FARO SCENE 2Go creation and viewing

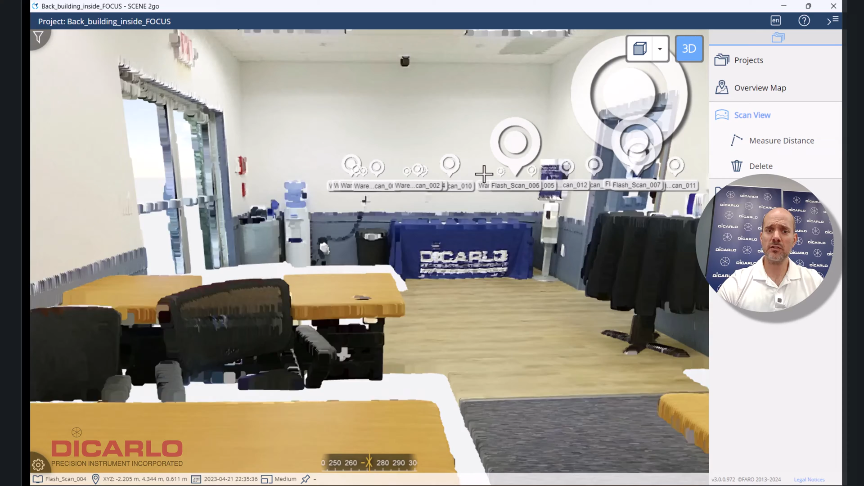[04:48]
So doing measurements like, you know, how wide the doorway over here is.